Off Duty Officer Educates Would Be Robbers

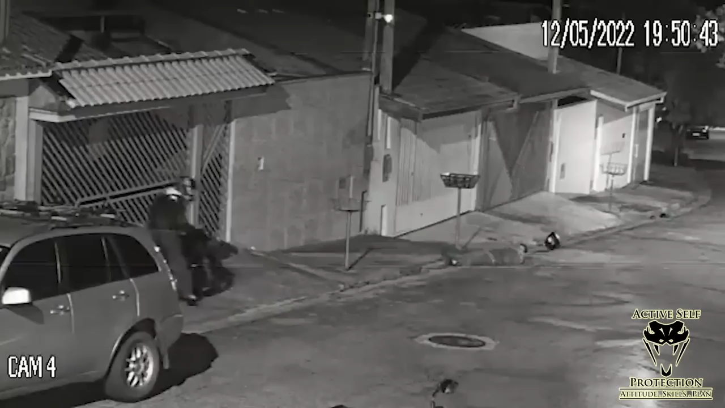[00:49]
You see him get a hit on that guy who was kind of running off there and then put several shots on the guy riding the motorcycle. The news story that I've linked in the description says that he took seven shots and one of those shots hit the guy who was down here now and another several of them hit the guy that was riding off on the moto there that went sideways and he didn't make it. Now we're going to see our defender here now take his helmet off and now have to figure out what to do with this guy who has a bullet hole in him after all his buddies have run off.